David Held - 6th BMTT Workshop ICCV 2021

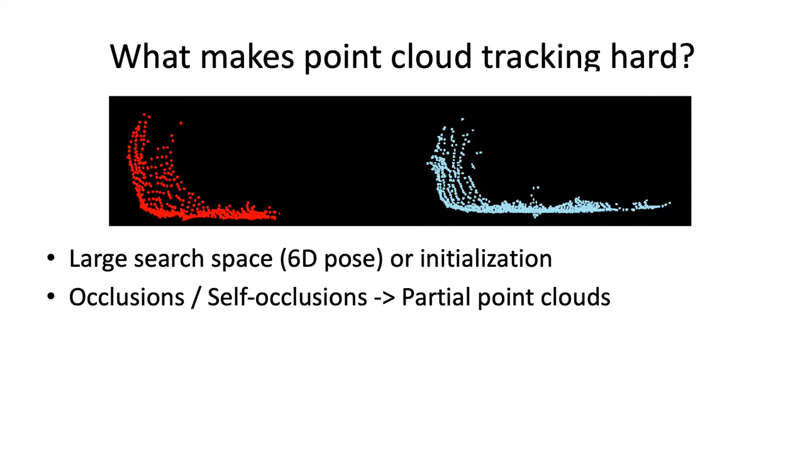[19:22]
say the back of a car that you saw in one frame to the front of a car that you see in another frame that's not going to be very difficult so the fact that you only have partial point clouds is one of the things that makes tracking hard so uh in this work we're going to be focusing on uh this asset aspect of the problem that you only have partial point clouds so
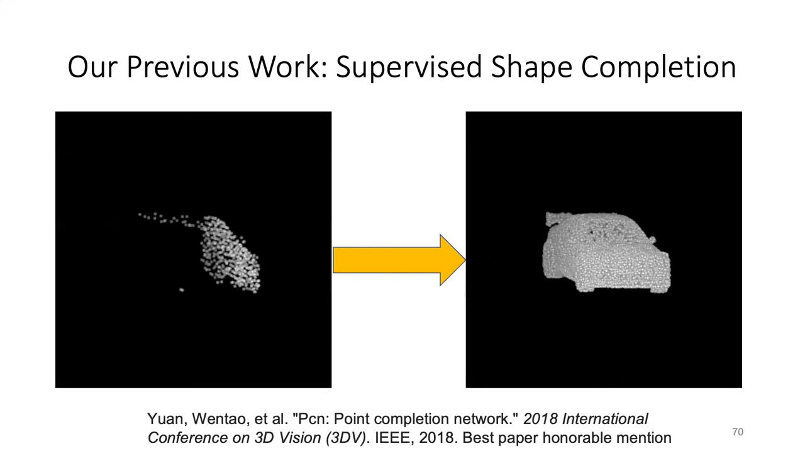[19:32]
our previous work um that that we've done uh in collaboration with um marshall hibert was uh on uh supervised uh shade
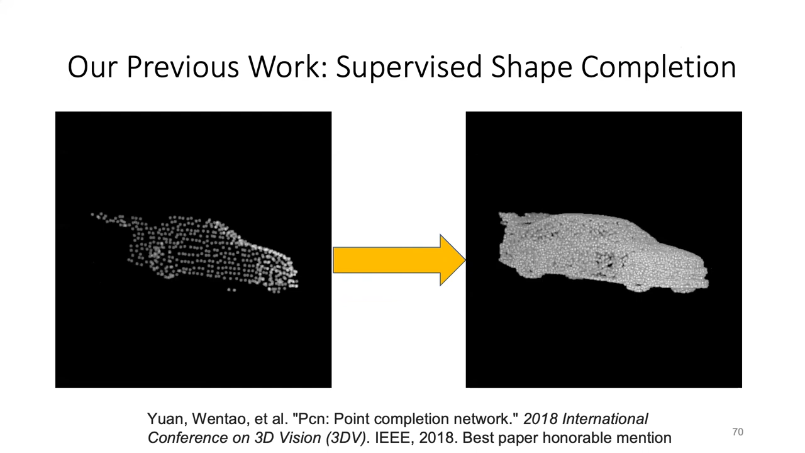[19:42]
completion so given some uh partial point clouds can we learn how to complete them uh and estimate the full 3d shape and
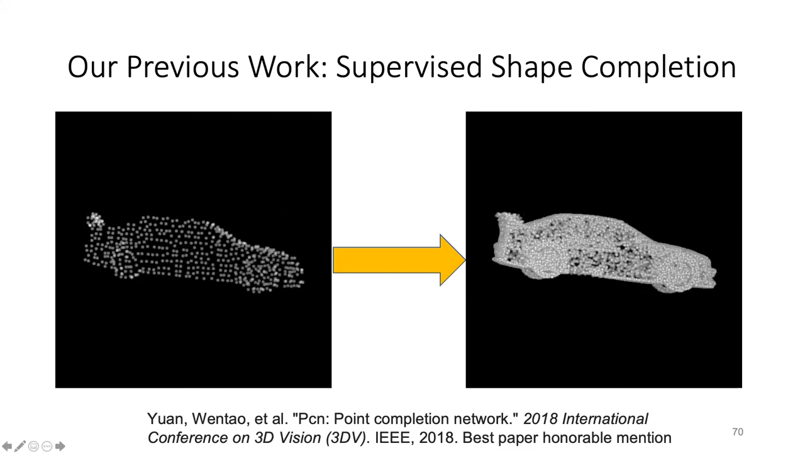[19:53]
um we were able to do that um and here you can see um some of our results on uh the kitty data set so
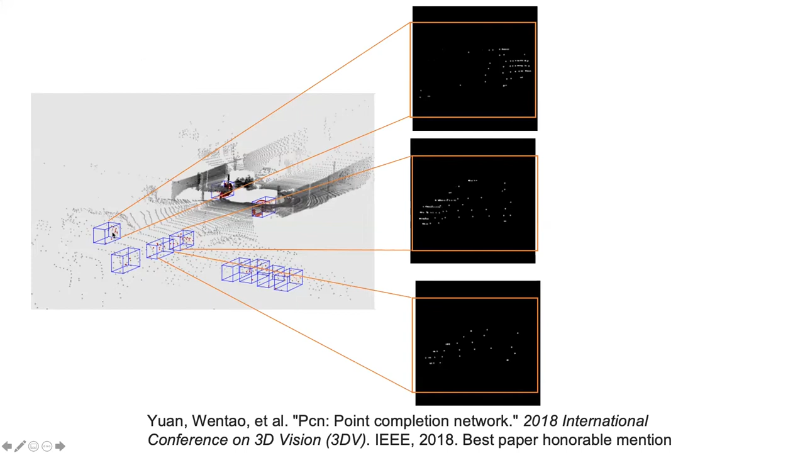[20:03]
here's some objects that we've uh did that um sorry these are some some vehicles and these are the partial point clouds our method is able to learn
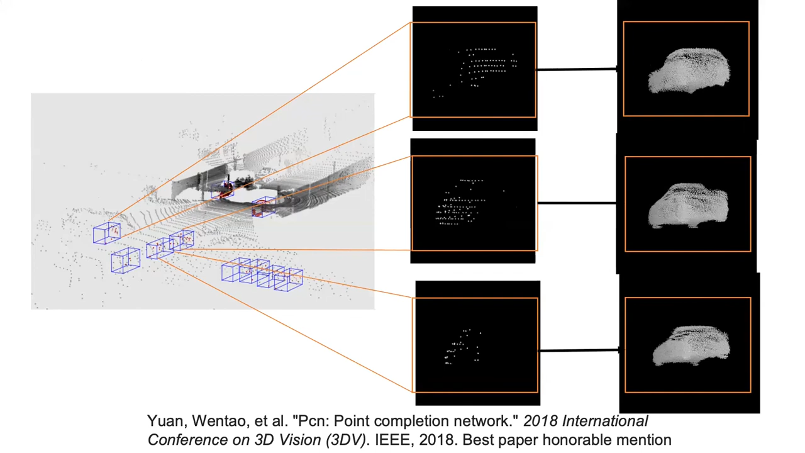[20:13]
to complete the full 3d shape of these vehicles and here you can see kind of a video of this happening as we go by and we're able to um complete
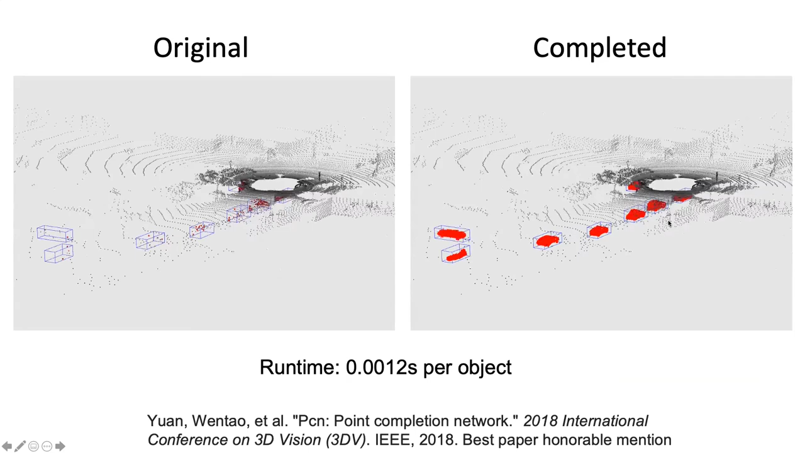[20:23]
all of these shapes our method runs in a little over a millisecond per object so it's fast enough for real time use um and this is important for tracking because if you can complete the three shapes you can better align
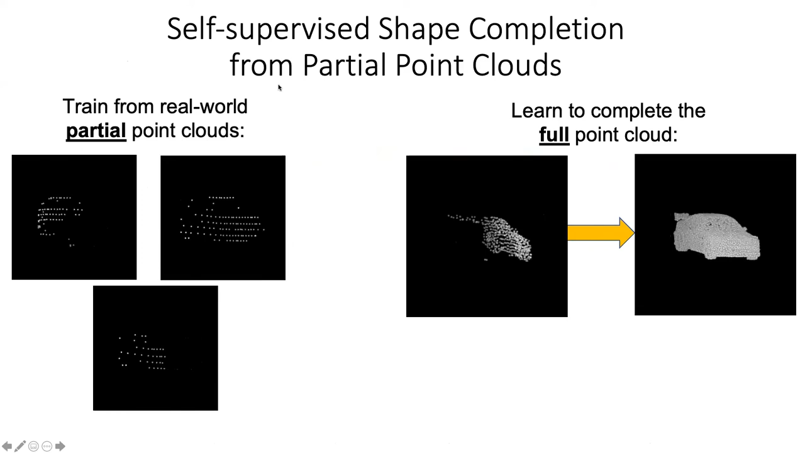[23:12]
so um okay so um okay so can we learn just from partial point clouds without ever seeing the full completed point cloud um and so um so some pre-processing that we do for this is we first align the points into some canonical frame um this can be done either if with from the orientation of the bounding box if we use a detector or using our previous work it net which is weakly supervised pose estimation um and the goal is just to align
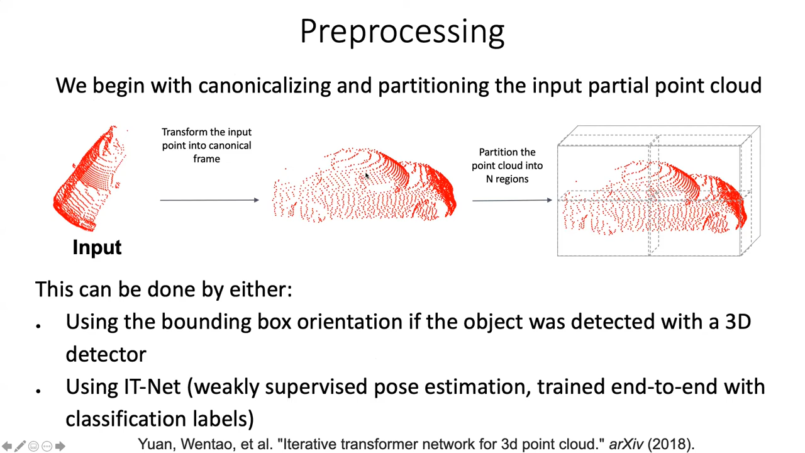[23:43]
all the points it doesn't really matter how what frame they're aligned to so we apply each of these methods for different data sets um and the basic idea that we use is that in painting so given an input um we
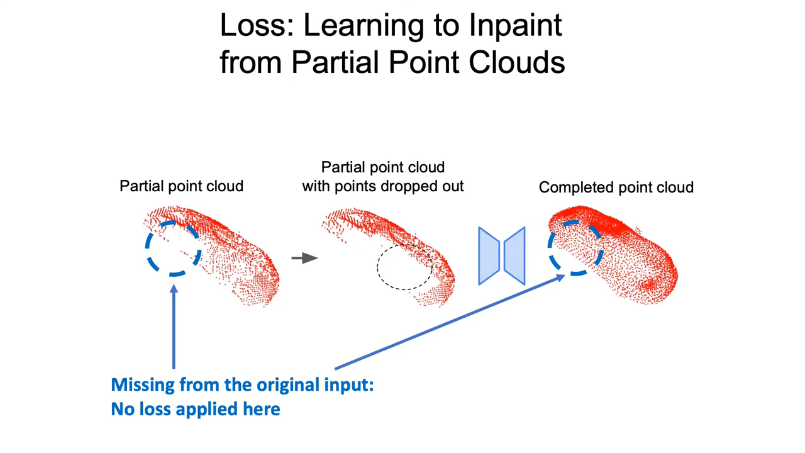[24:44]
and if our network tries to fill in those regions then we don't penalize it for doing so um we just let the network do whatever it wants in the regions where there was originally no points but then there's the other regions where we dropped out points and the network tries to fill it in and those are the regions where we actually know the ground truth because we dropped out the points in those regions we know how they were supposed to be filled in
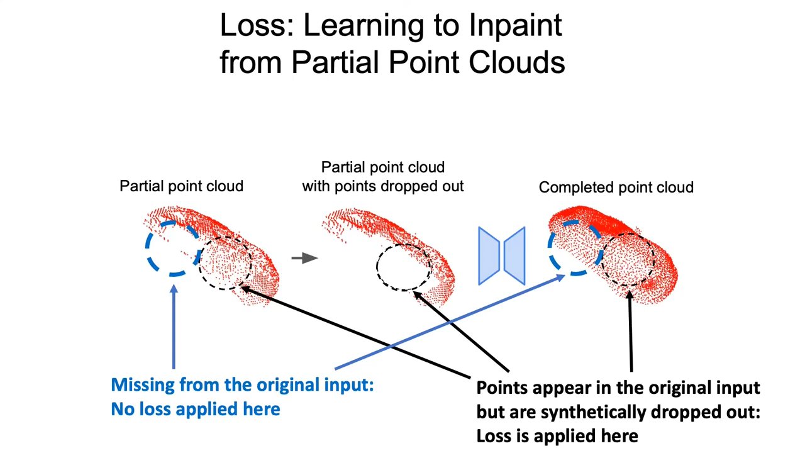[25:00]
and so we apply the laws only to those regions um and we do this for many different examples we drop out different points um and fill it in
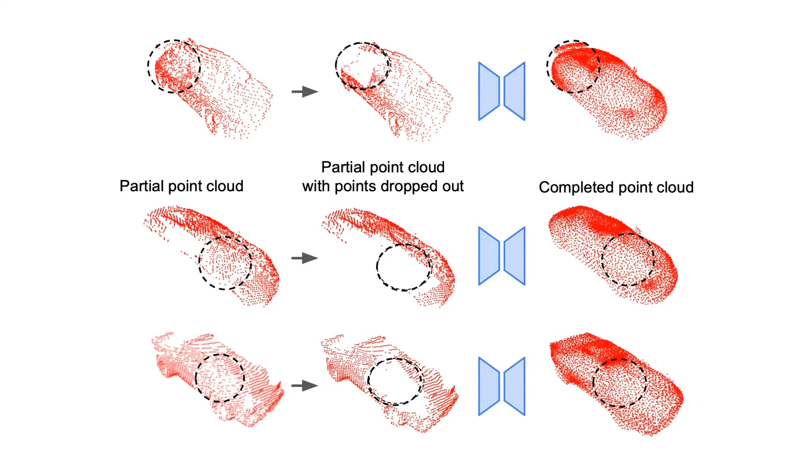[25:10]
and so essentially the network doesn't really know which points were removed and which points um were just missing in the input so it essentially
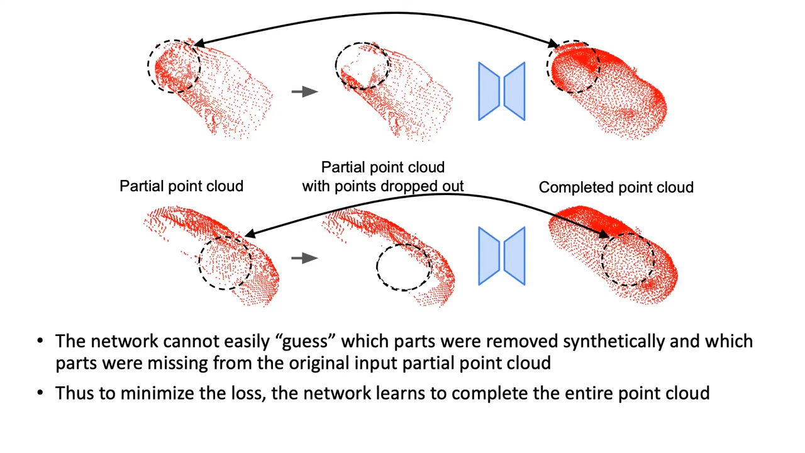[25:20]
learns how to um complete the full point cloud so um i'll skip past um our architecture but you can see it uh in the paper
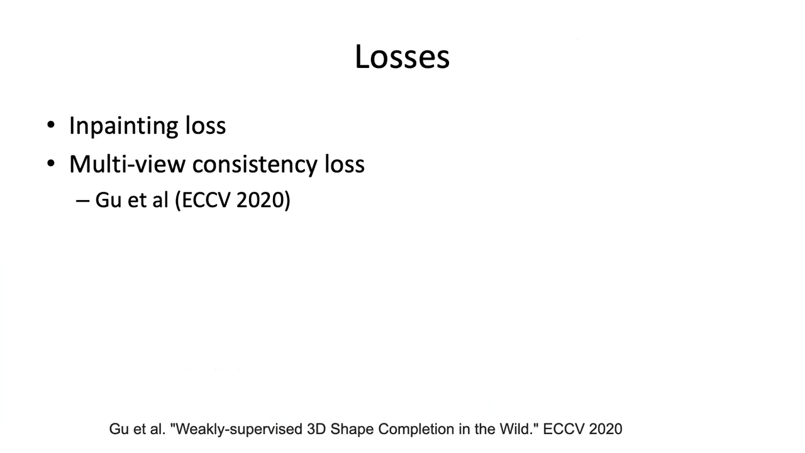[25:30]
um for losses we have two losses is in painting loss and we also use the multi-view consistency loss which was used in prior work so um
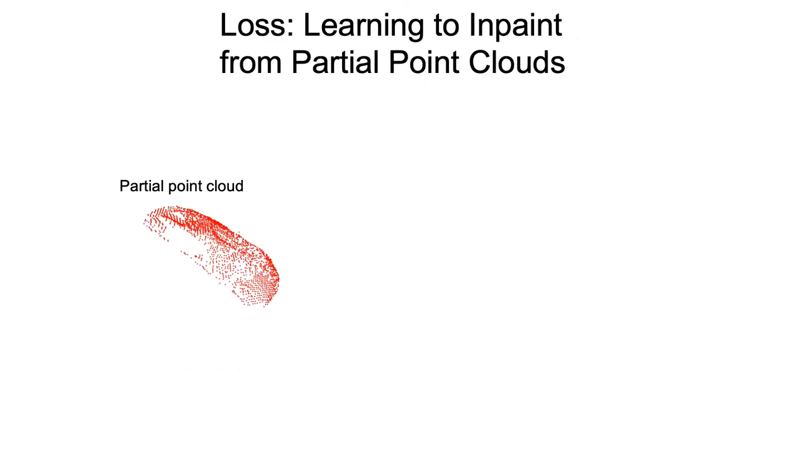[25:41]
so yeah so the main idea though is just uh the main novel thing that we introduced is this idea of in painting um we evaluate on both the